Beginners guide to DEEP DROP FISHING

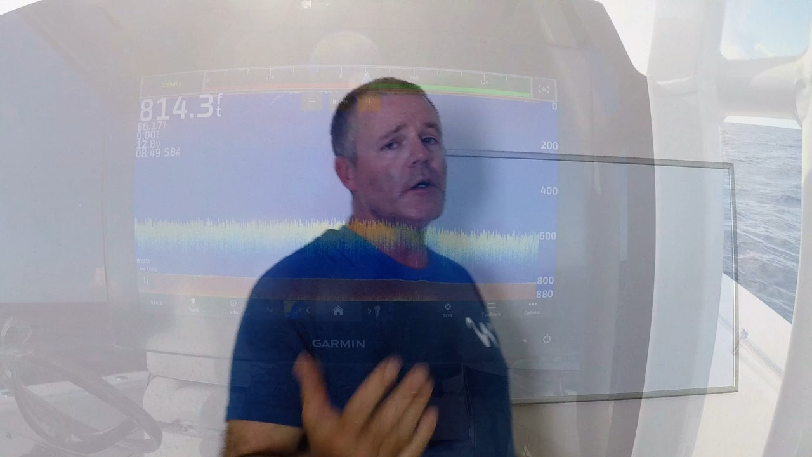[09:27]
On screen: depth 814.3 ft
a little shallower 790 or so and a little deeper 815 or so but right around in that temperate zone is where they